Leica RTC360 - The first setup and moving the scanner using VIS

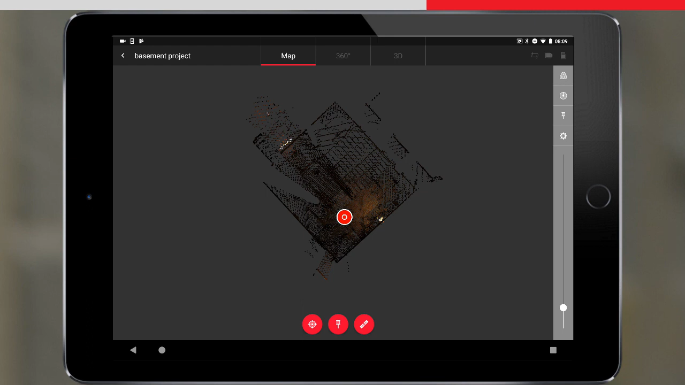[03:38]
The circular red icon indicates the setup position, and we can select the setup by tapping on it.
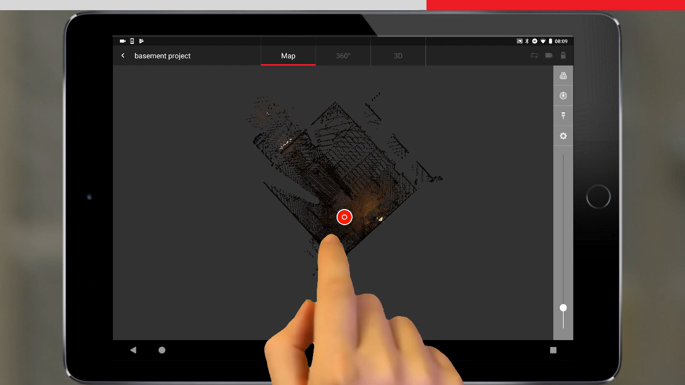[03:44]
The blue control wheel appears, allowing us to position and orientate the setup. Let's see how this works. If we tap the setup icon and hold, we can drag to move the setup freely around, and position it wherever we like. We can also drag the arrows to move the setup along one axis only.
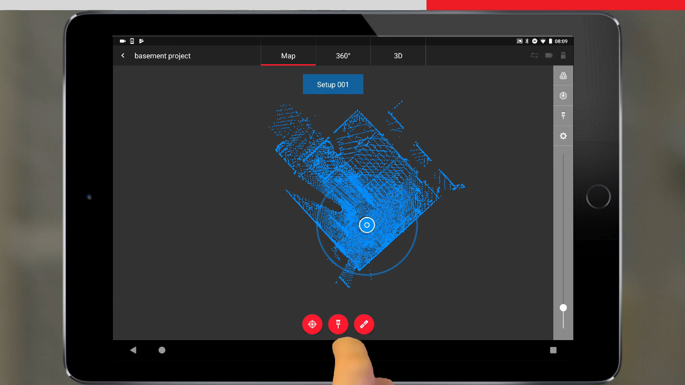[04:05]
We will position the setup away from the 0-0 position,
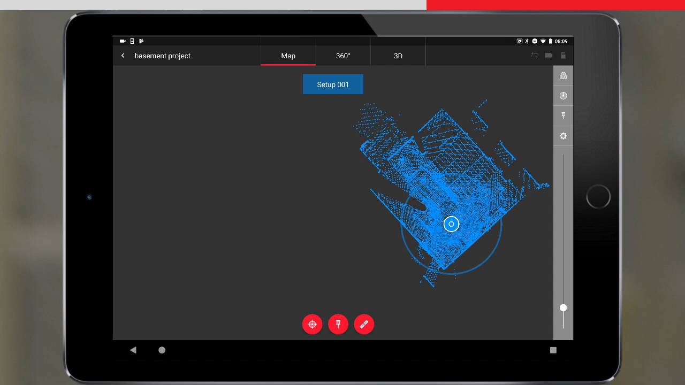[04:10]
so that if any other setups appear here later, it will be easier to see them. If we drag around the circle, we control the orientation of the setup.